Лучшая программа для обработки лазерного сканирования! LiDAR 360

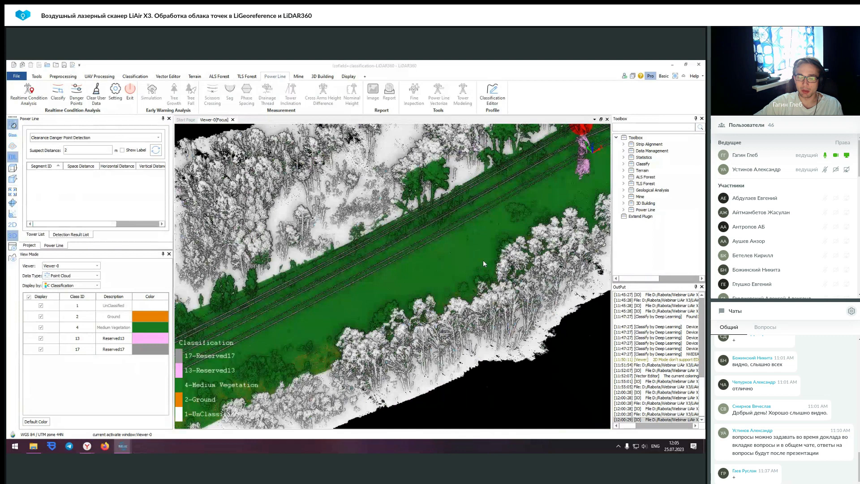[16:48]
К сожалению, на данный момент остальные функции, вот эти, они не работают.
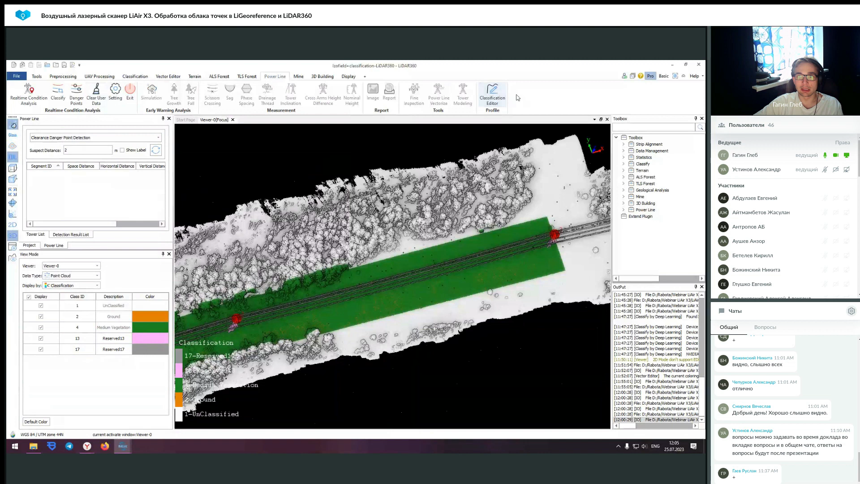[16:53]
Они вынесены, вот как я уже говорил, в отдельное ПО. И также, если вас не устраивает ваша классификация, то вы можете ее изменить также в ручном режиме.
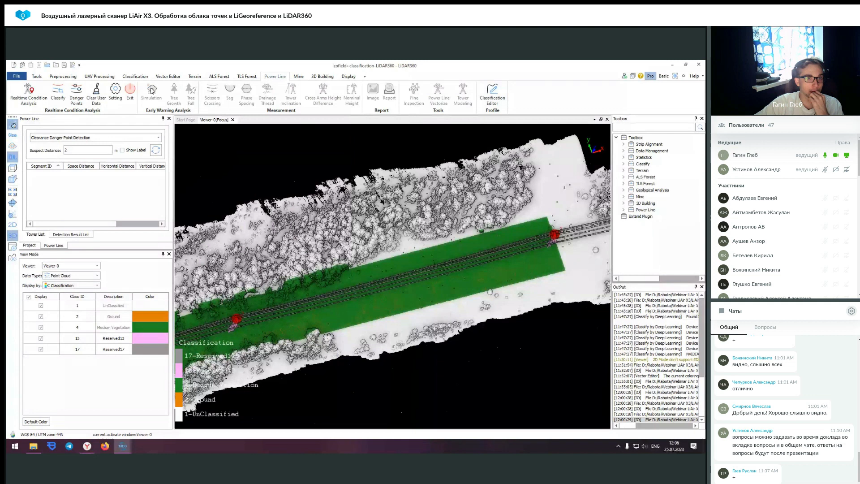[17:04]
Еще хотелось бы показать данные...
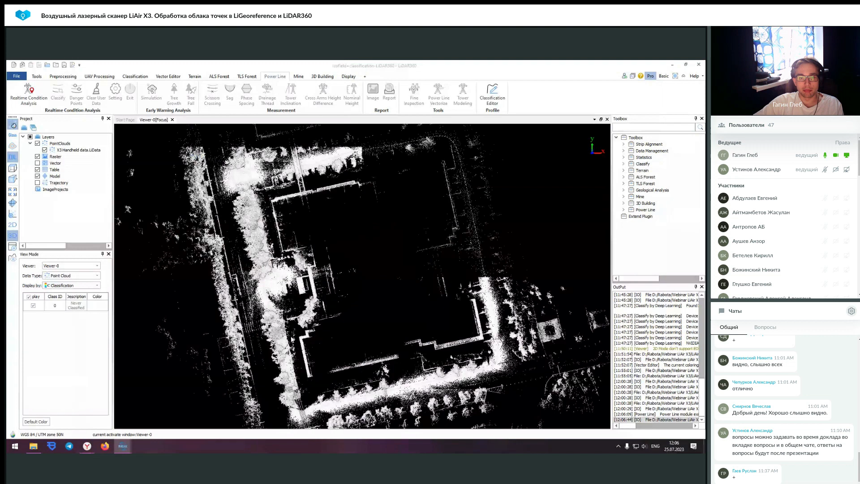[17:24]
как доп.функцию на наземную съемку. И он работает на базе слэма и ГНСС. То есть вы можете его сейчас, данные, увидеть. Опять же, если кому будет необходимо, я могу это все отправить.
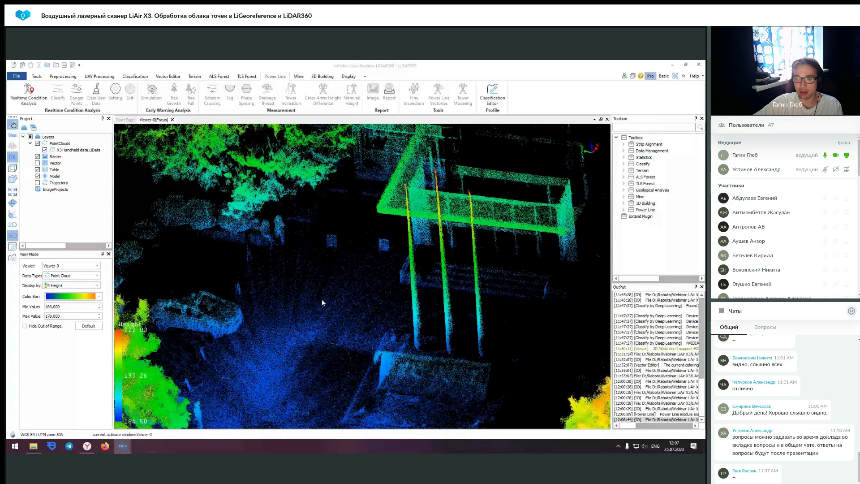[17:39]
Опять же, пишите по контактам из презентации нам.
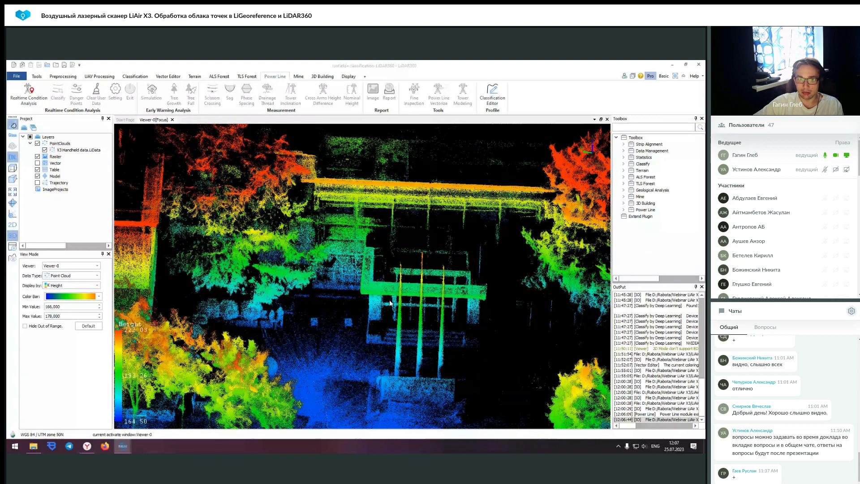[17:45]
И я отправлю вам все данные.
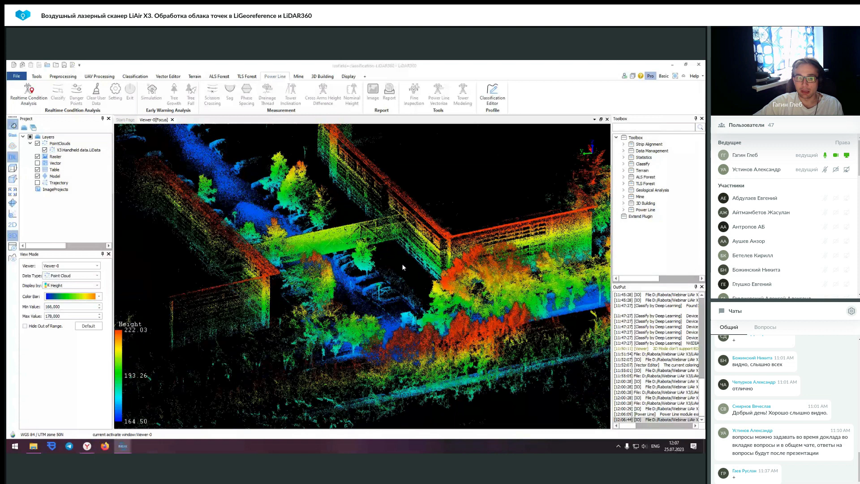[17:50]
Этот сканер, он не вращается, как, допустим, LeGrid тот же самый. У него сенсор находится в одном положении. И он работает, можно сказать, как прицельное сканирование. То есть, когда вы передвигаетесь, вы снимаете только в одном векторном направлении.
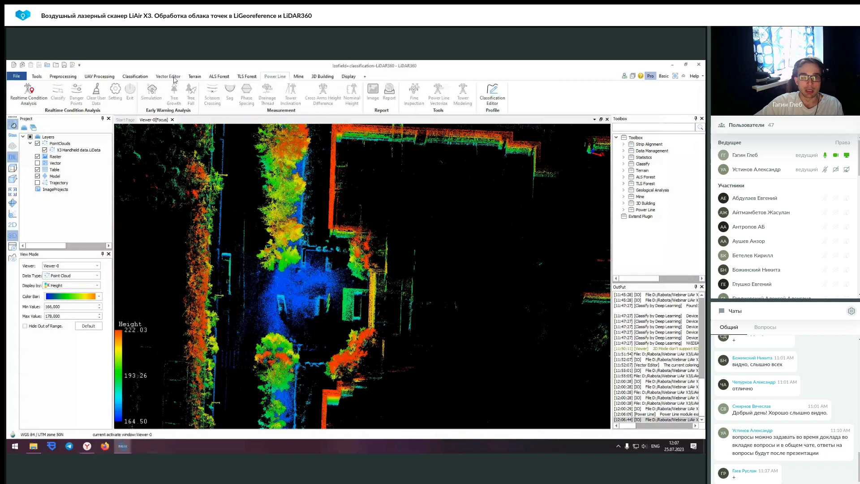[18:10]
То есть, если это все сейчас отображать, то, допустим, вот здесь стоит оператор. И сканирование происходит следующим образом. Охватывается, грубо говоря, вот этот диапазон. Очевидно, длина его больше. Но я про то, что у вас не будет такого же результата,
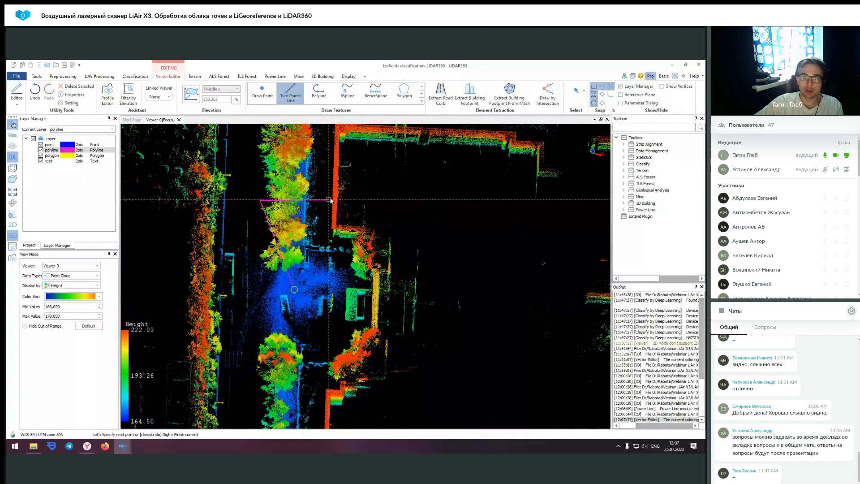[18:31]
как на данных LeGrid, которые вращаются вокруг своей оси полностью.
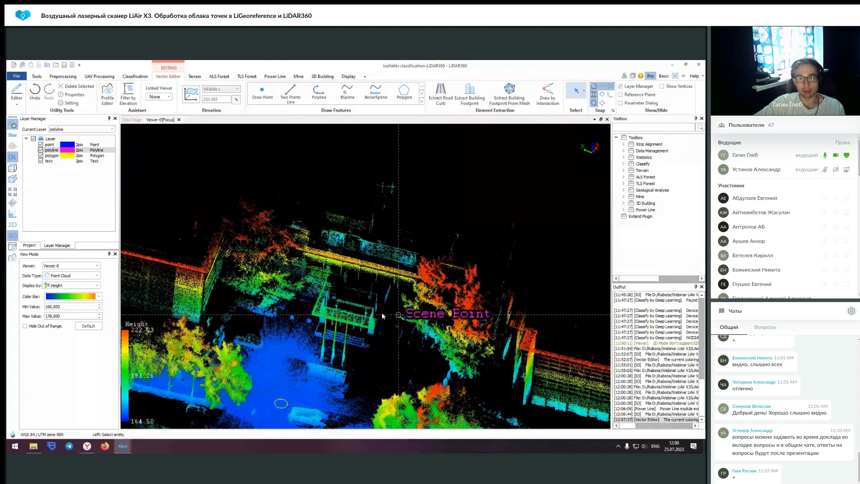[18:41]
И вы, допустим, не сможете 12-этажное здание снять. Просто ведя там практически вплотную к нему. Но вот как вы можете увидеть, здесь, по-моему, да, вот тут вышка есть.
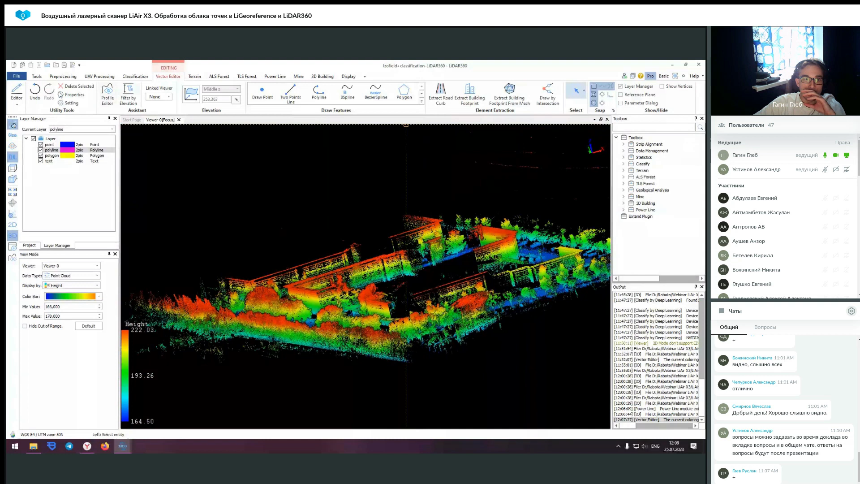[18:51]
То есть, если снимать издалека, то у вас все равно могут получиться данные неплохие.
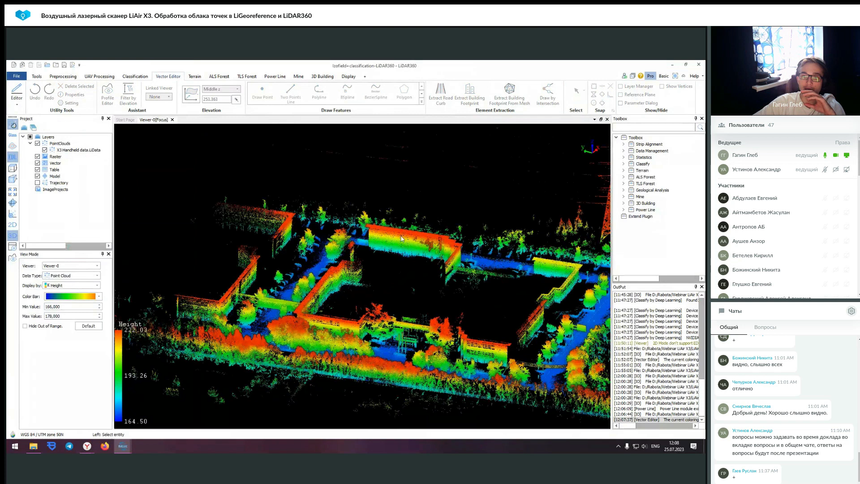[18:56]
То есть, это скорее, знаете, какая-то альтернатива, нежели прямое использование этого прибора. То есть, в воздухе от него побольше пробок. И также вы здесь не сможете получить
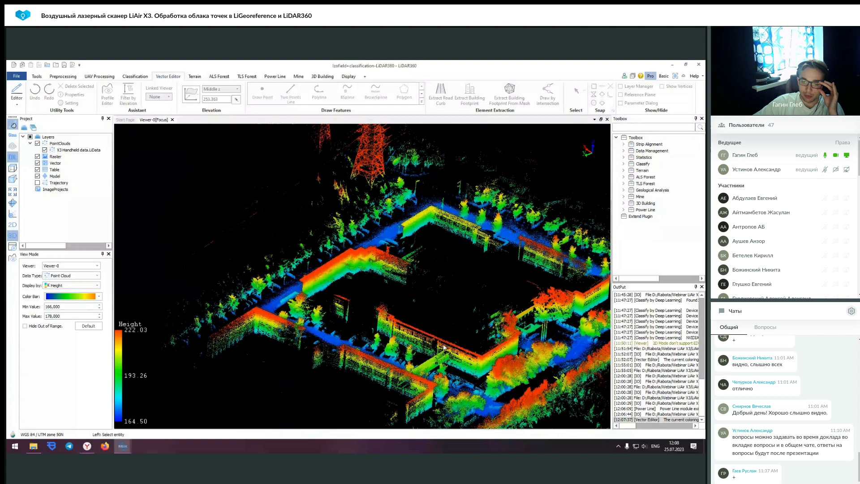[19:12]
колоризованные данные из-за особенности работы камеры. Поэтому здесь они будут раскрашены в соответствии с выбором программы.
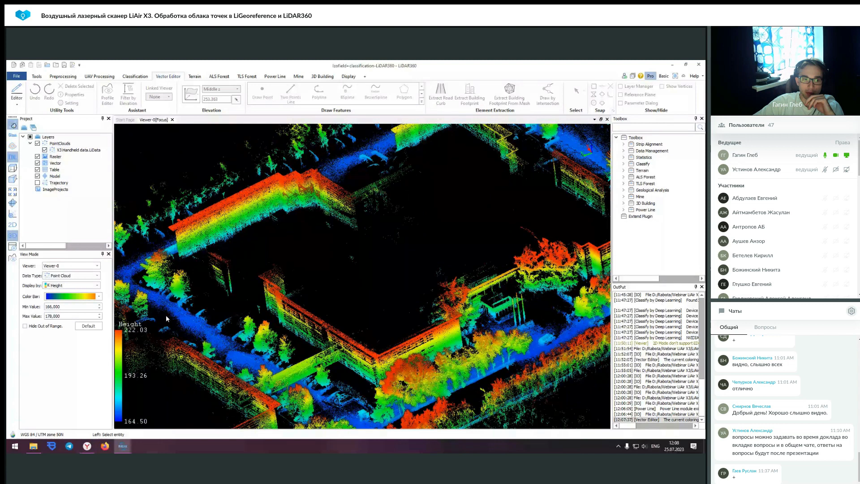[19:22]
То есть, по высоте, интенсивности, классификации и так далее. Вот.
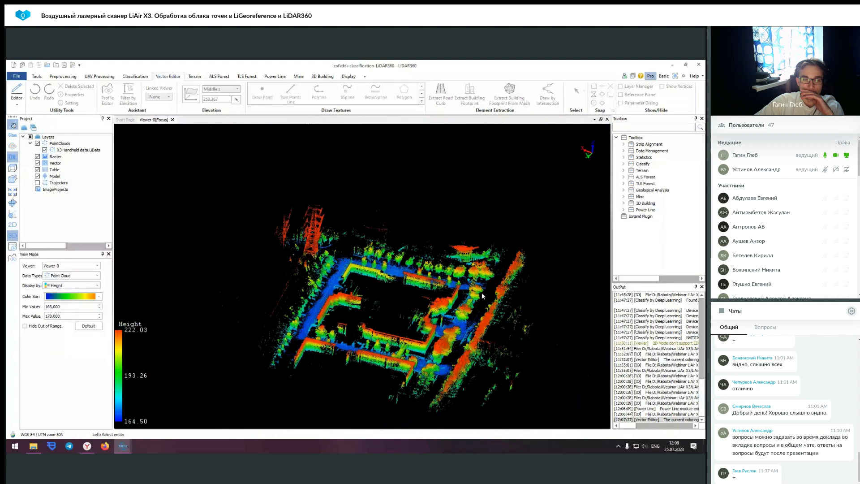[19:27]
И хотелось бы еще показать съемку небольшого моста.
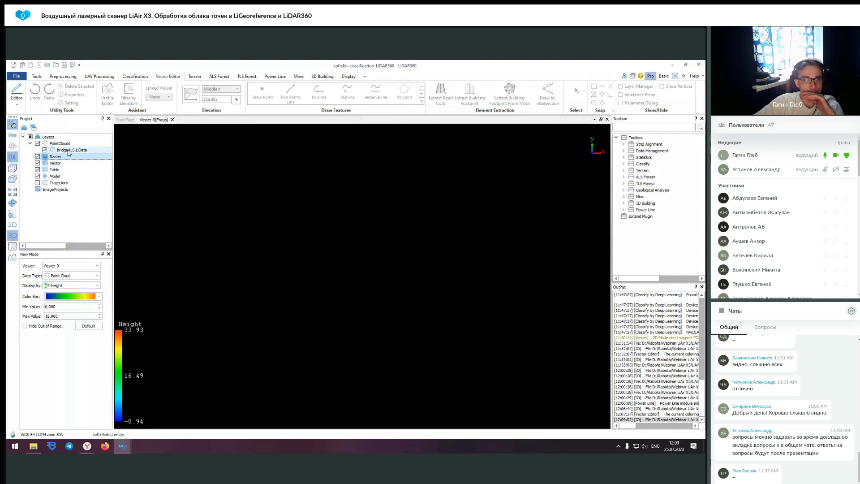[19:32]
То есть, такие объекты тоже можно снимать.
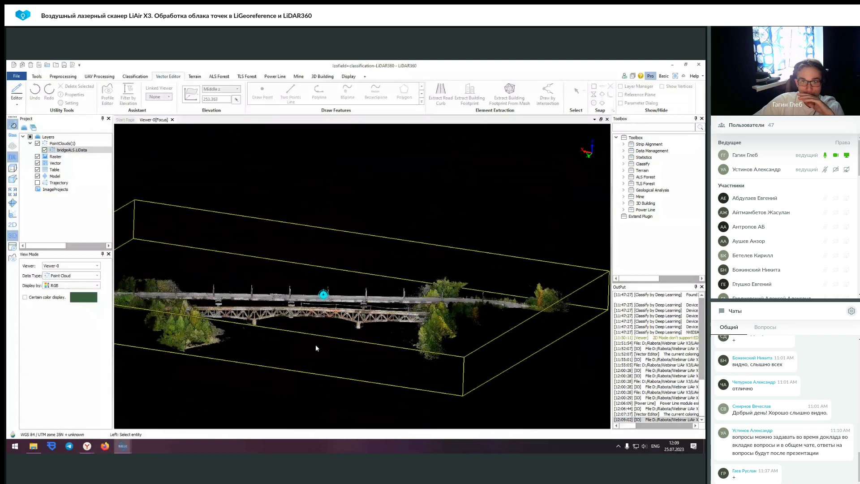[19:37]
Он проходил, соответственно, над водой. Вы здесь можете увидеть там каких-то минимум шумов. И в чем плюс? Вы с помощью сканера можете получить конструктив боковой стороны самого моста.